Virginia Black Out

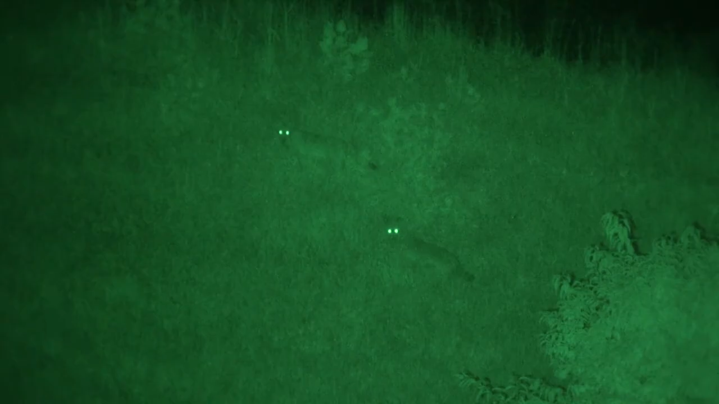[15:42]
Here he comes right out in front. Right out in front right here. 100 yards. I see him. I'm doing everything right. I'm following that coyote in and it comes up and the coyote stops at 80 yards. You want him?
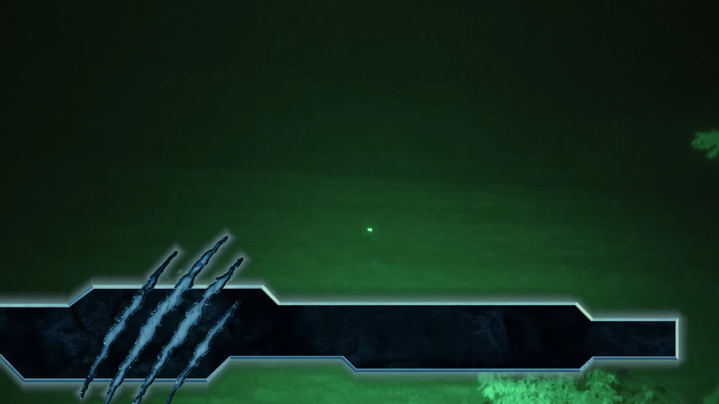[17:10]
I look out across the field and I see this white object coming running in pretty good. It's moving like a fox. That's definitely a fox.
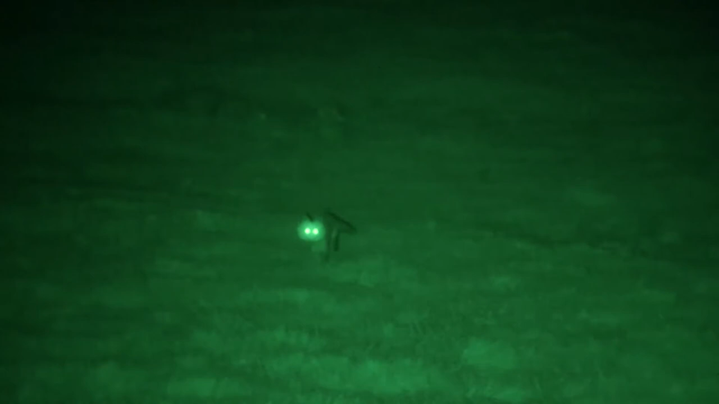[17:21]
All right, buddy. Good shot. Yeah, man. That's a Virginia red. That's my Virginia red fox. I've shot greys, coyotes.
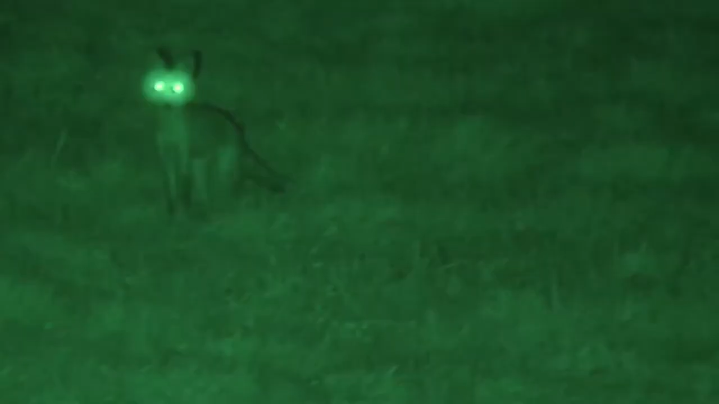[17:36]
I haven't shot a red fox in Virginia.